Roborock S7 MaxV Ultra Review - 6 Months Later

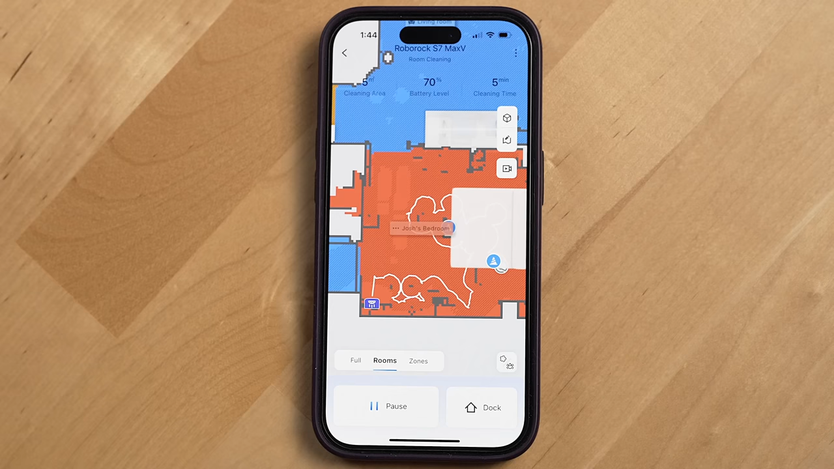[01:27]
Most of the time the robot will correctly identify objects which you can see from the smart map in the app and avoid those objects like surge protectors, shoes, and power cords.
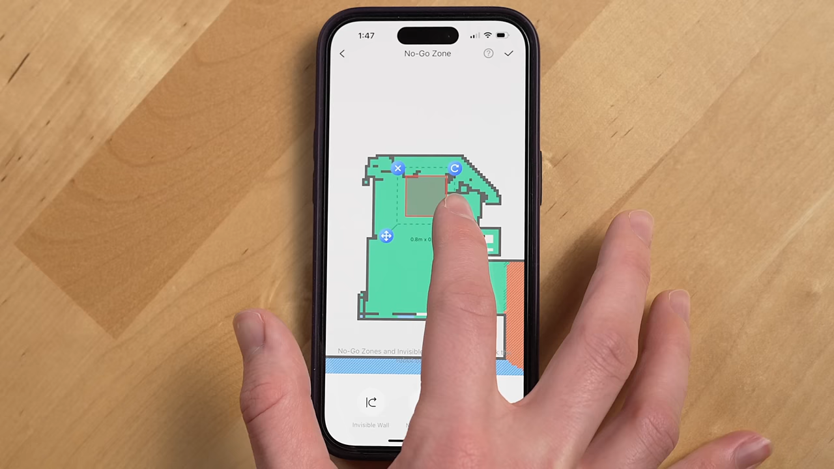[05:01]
Keep out zones you can place on the map that the robot won't go in, it'll automatically map your home the first time you use the robot, and you can rename rooms, save multiple floors,
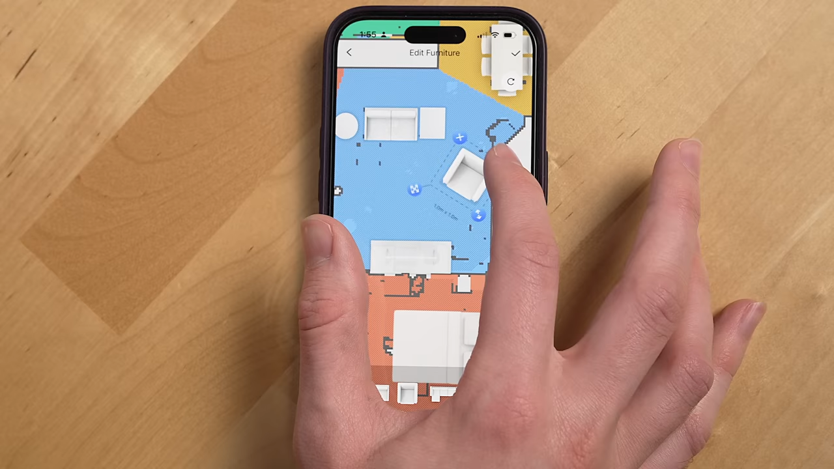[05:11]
add virtual furniture to the map where your actual furniture is,
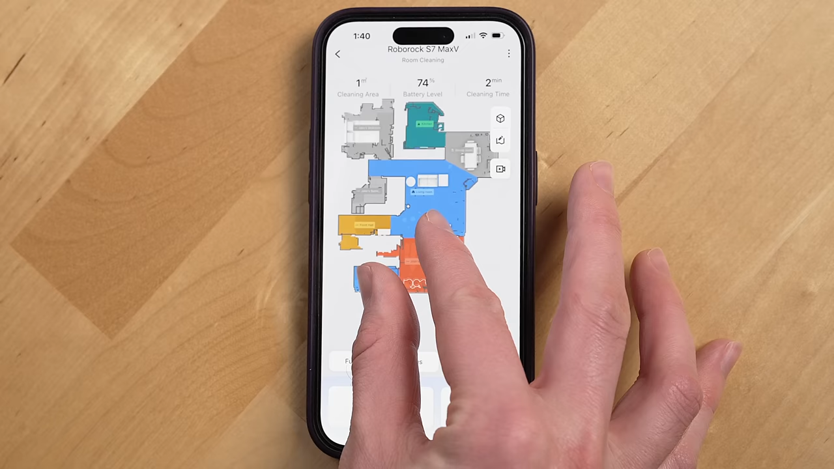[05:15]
and you can even edit what type of flooring each room has in the case the robot has mistakenly marked it as the wrong type. Which hasn't actually happened to me though it's been very accurate with its floor type detection.
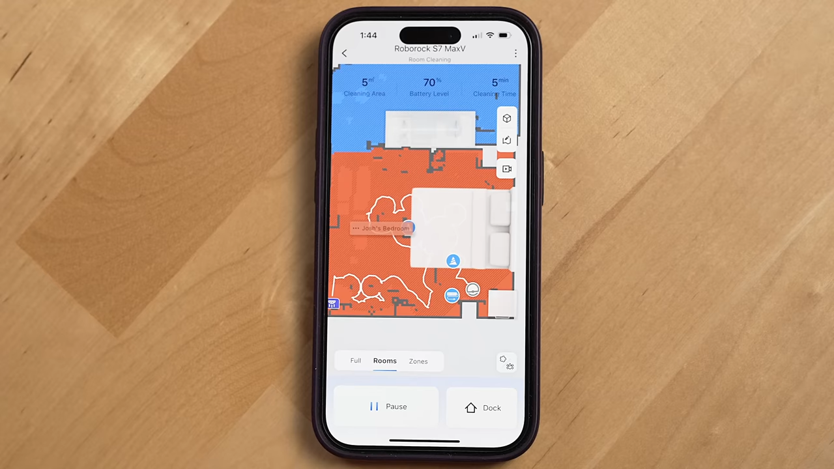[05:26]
On the mini map you'll see all kinds of objects it identifies like wires, power strips, shoes,